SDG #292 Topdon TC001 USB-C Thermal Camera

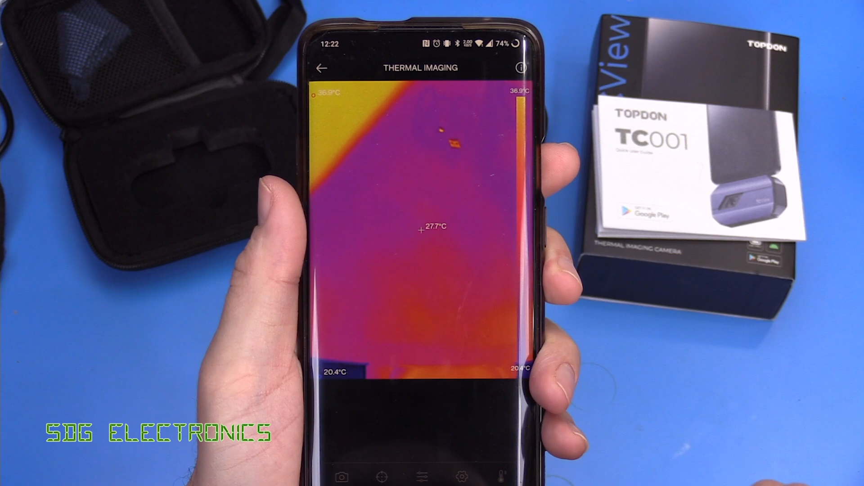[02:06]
On screen: spot 27.7°C, scale top 36.9°C, scale bottom 20.4°C
which we'll look at in a moment in the center of the thermal image we've got a crosshair which is looking at the temperature
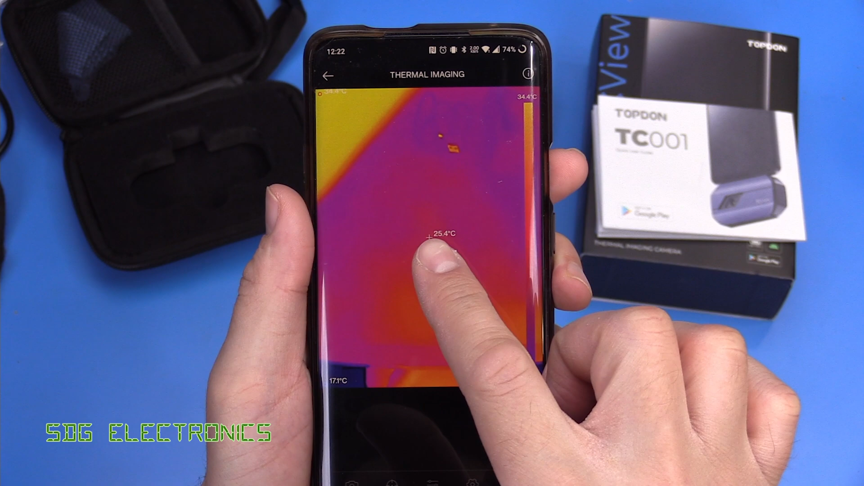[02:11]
On screen: spot 25.4°C, scale top 34.4°C
right in the center of the image but there's also two other crosshairs and there's a red one up here which is the highest temperature and there's a blue one down here which
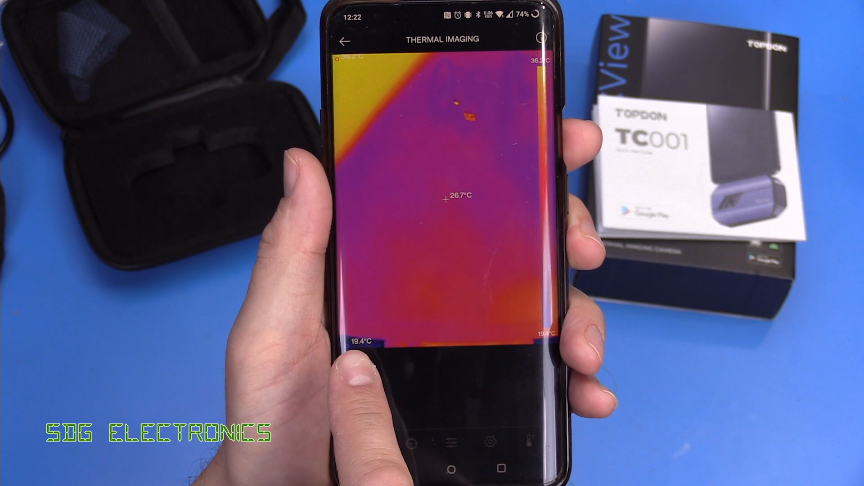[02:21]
On screen: spot 26.7°C
is the lowest temperature in the image but we can change that we can go to this menu item here get rid of that and we can do things like looking at the temperature across a line and here for example it will plot the dot along that line where it finds the highest and the lowest temperature so this is particularly
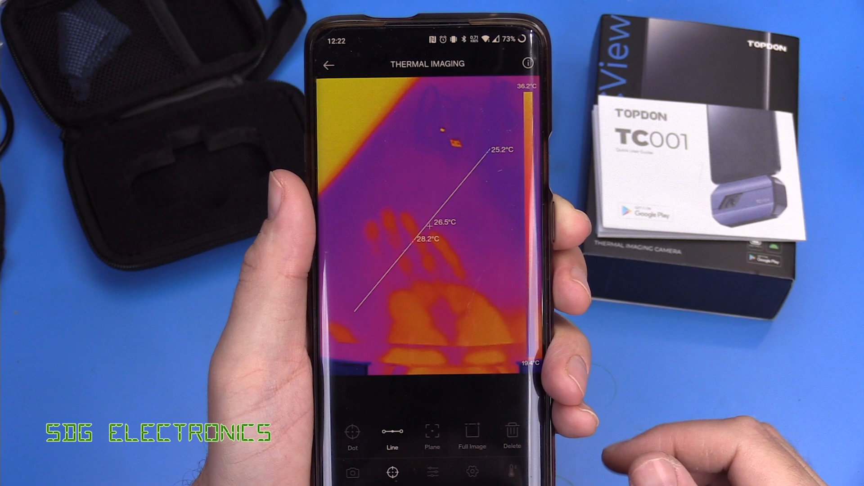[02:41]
On screen: scale top 36.2°C
good if we're looking at a series of items lined up we've just got
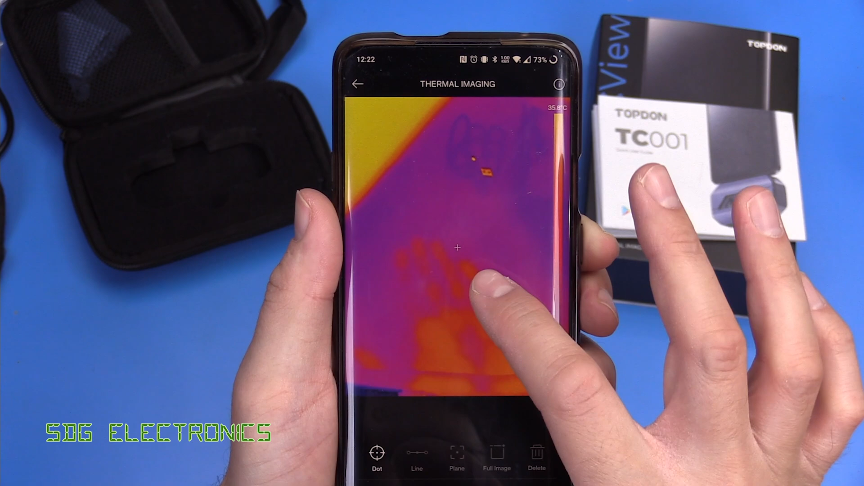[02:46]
dots so we can put a crosshair anywhere on the image and it will tell you what the
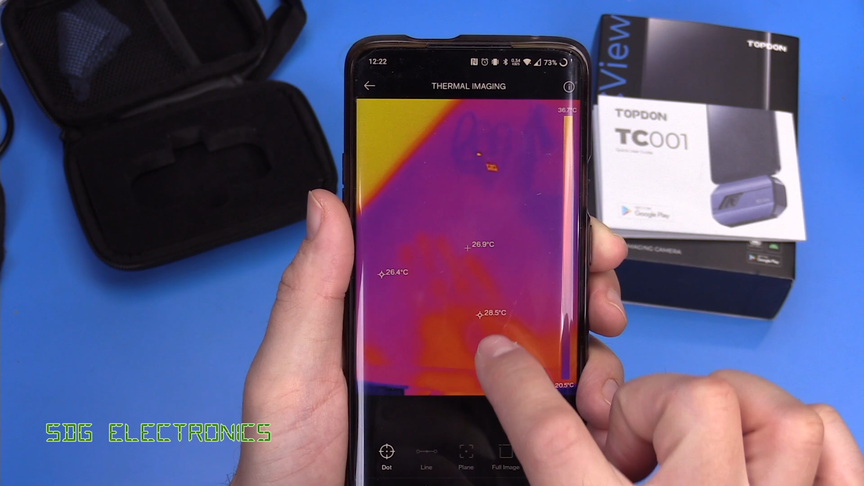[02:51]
temperature is on those dots we can also just have a region of interest so say we just want to look in one section over here again it will do that highest and the lowest temperature in that region
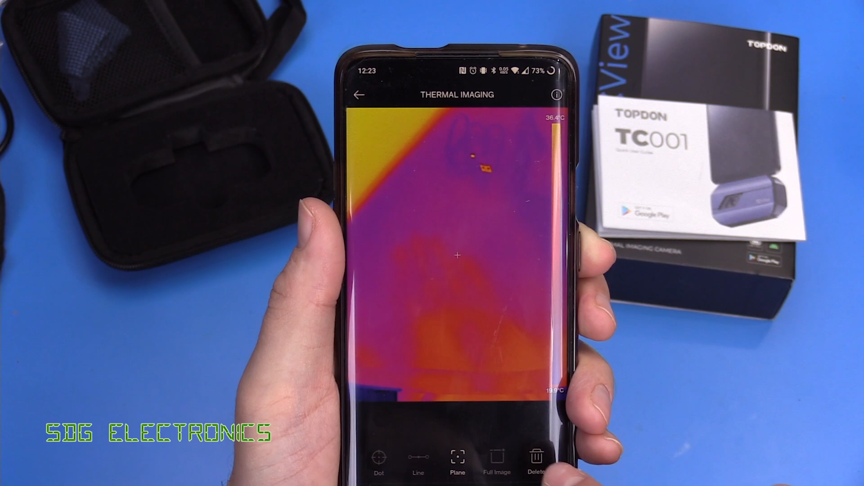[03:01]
and then as before we've got looking at the full image then there's a little camera icon and this allows us to take actual images and
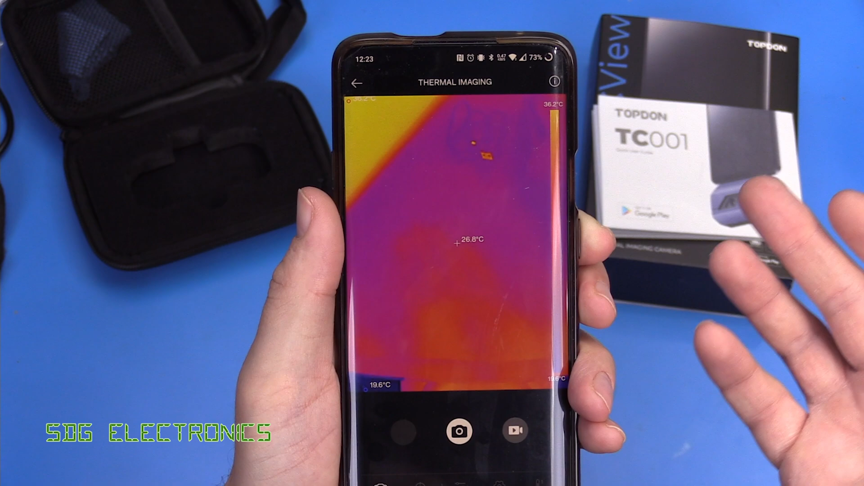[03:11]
On screen: spot 26.8°C, scale top 36.2°C
store it onto our storage media so if you've got a thermal camera image that you want to store let's store that one then
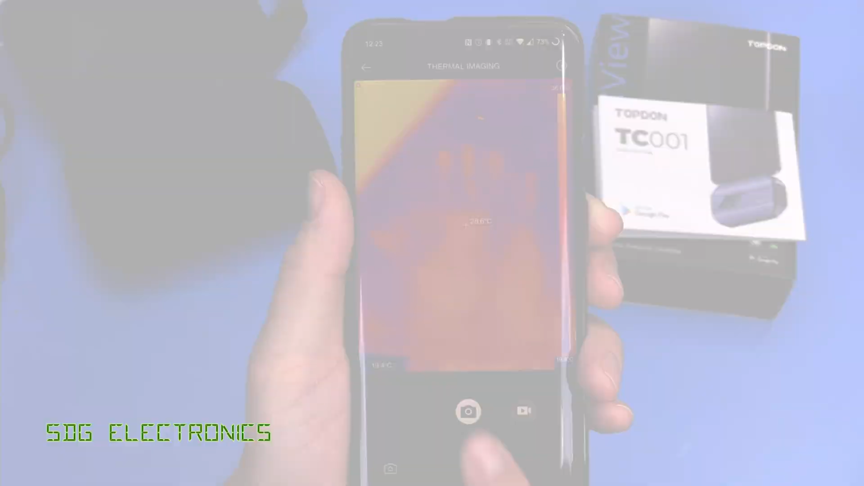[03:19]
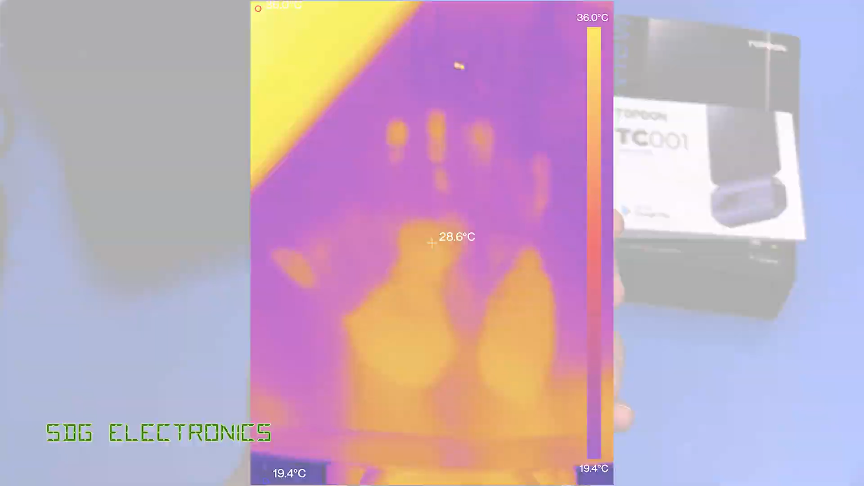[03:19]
On screen: spot 28.6°C, scale top 36.0°C, scale bottom 19.4°C
we can just press the camera item there it
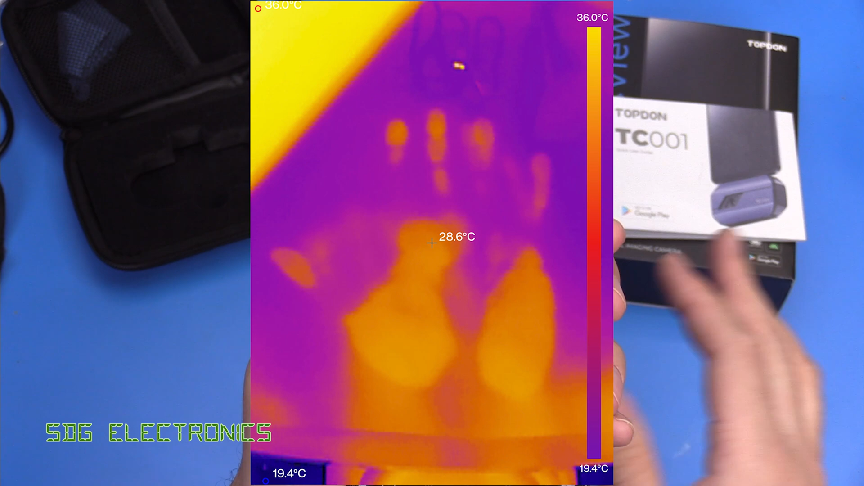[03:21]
On screen: spot 28.6°C, scale top 36.0°C, scale bottom 19.4°C
takes a photo basically using the thermal camera then we've got some settings that we can change so